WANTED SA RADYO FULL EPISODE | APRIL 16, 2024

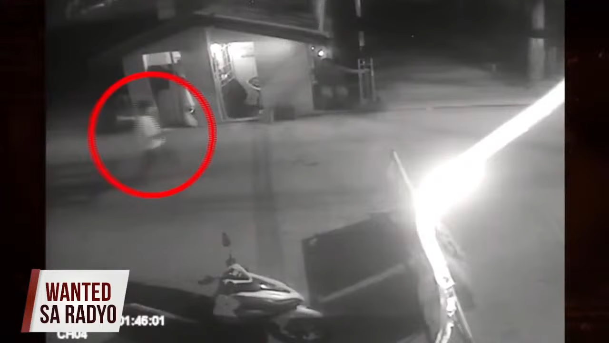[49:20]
Sino po ito? Ay! Oh my God! Oh my God! Ano yun? Siya po. Ano yung isinaan? Merong lalaki na...
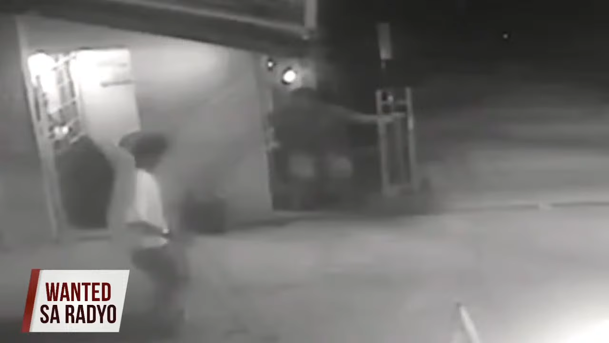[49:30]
Okay, again, mga kapatid, may lalaki naglalakad lang at sinabuyan siya ng ito po ay... Muriatic acid sa kanyang mukha habang siya ay nakaupo lang
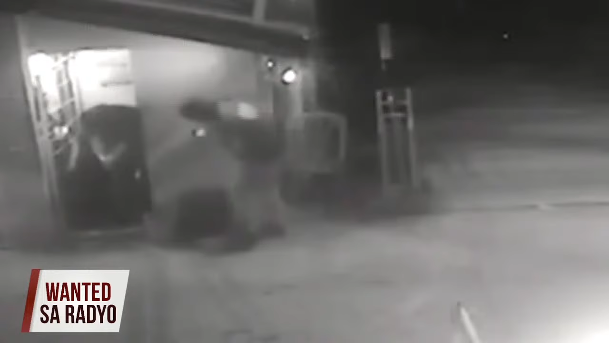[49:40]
sa gate ng subdivision. Naku po. Okay, at nakikita po natin na tumakbo itong lalaki.
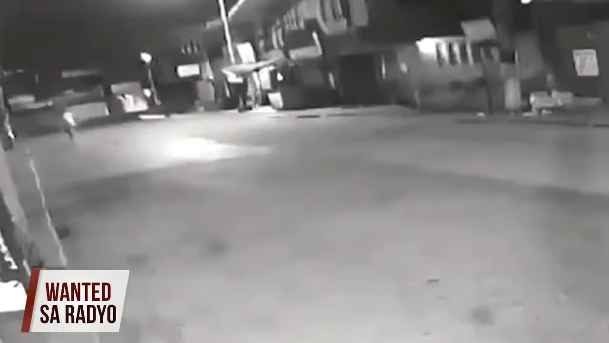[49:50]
Grabe naman. Okay, grabe nakaupo naman lang siya, Ate Inye.